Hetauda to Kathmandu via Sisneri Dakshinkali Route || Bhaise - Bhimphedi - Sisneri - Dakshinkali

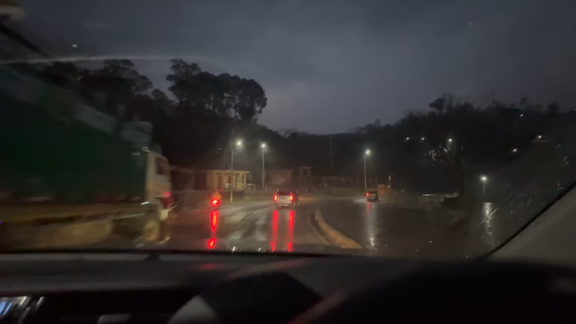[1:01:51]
र यहाँ माथि यो माथि डाँडामा हजुरहरूले मन्जुश्री पार्क यहाँ रहेको छ, र यो जय विनायक मन्दिर यहाँ तल अवस्थित हुनुहुन्छ।
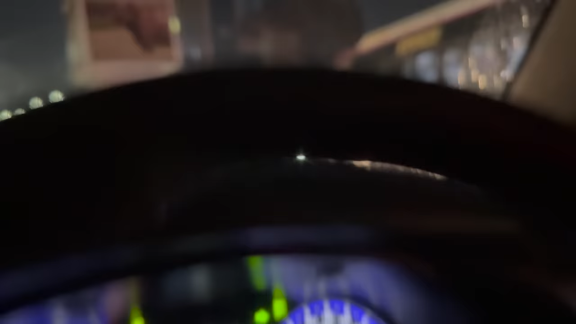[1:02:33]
जाममा खासै पर्नु परेन, आज अब पानी परेको भएर नि होला, जाममा खासै पर्नु पर्दैन।
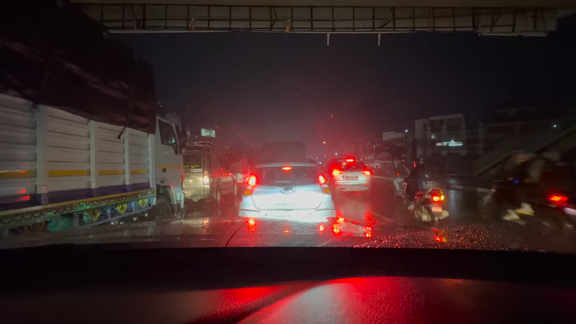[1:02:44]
ठ्याक्कै सादो बाटो चोक आइपुगेको छ, यहाँ अलिकति जाममा परिया छ। अब यहाँ त जाममा परिने नै भइहाल्यो, किनभने यहाँ फेरि चक्रपथ रिङ रोडकै सान ठुलो बन्दैछ। यहाँ सादो बाटोदेखिबाट बालकुमारीसम्ममा चाहिँ फ्लाइओभर, त्यो ट्राफिक व्यवस्थापनको लागि एकदमै सही कदम हो।
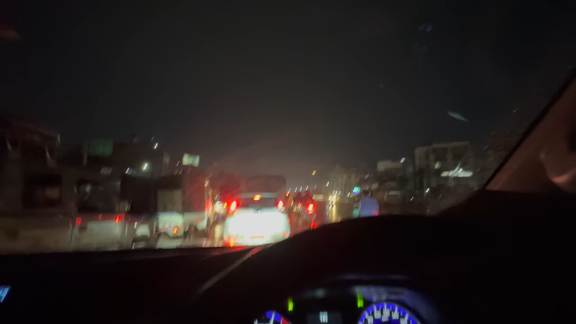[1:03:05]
हाम्रो ग्वारकोमा एकदमै जाम हुन्छ किनभने जक्सन चारतिरको जक्सन रहेको,
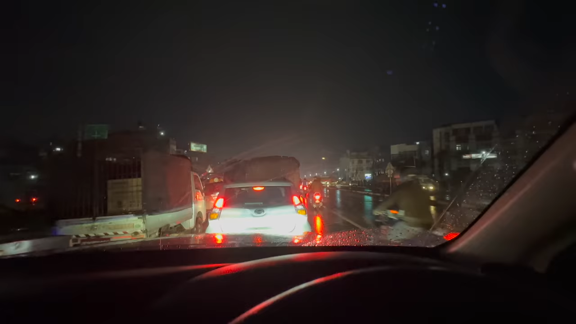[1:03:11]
र ग्वारकोको ठ्याक्कै जाममा मैले राइट इन्डिकेटर बालिसकेको छु हिमाडोलतिर जानको लागि।
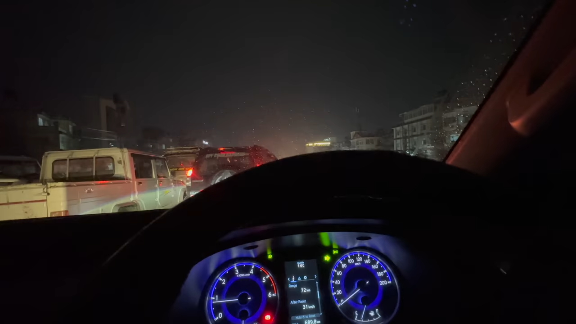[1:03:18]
ग्वारकोको जाममा परेको छु यहाँ एकछिन। बल्ल बल्ल ग्वारकोबाट यतातिर हिमाडोल जाने वेतर्फ अगाडि बढ्यो, फेरि जाम।